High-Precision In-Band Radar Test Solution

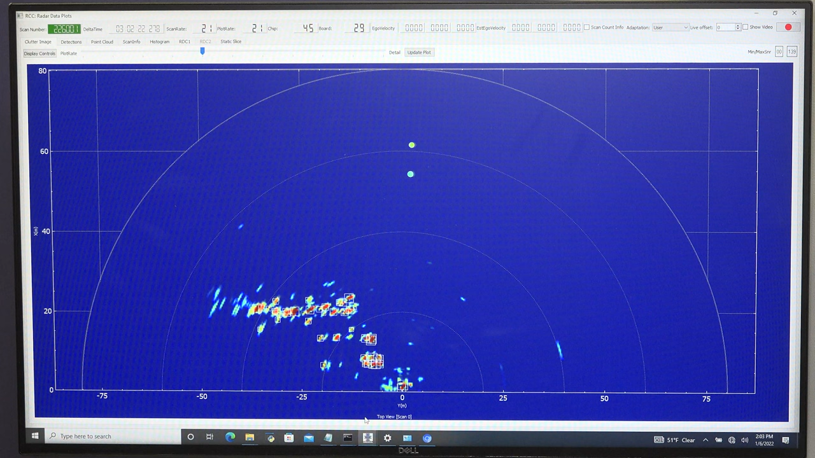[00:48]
As I close the range, you'll see the near field scattering approach zero, which is really great ceiling capabilities for ambient noise.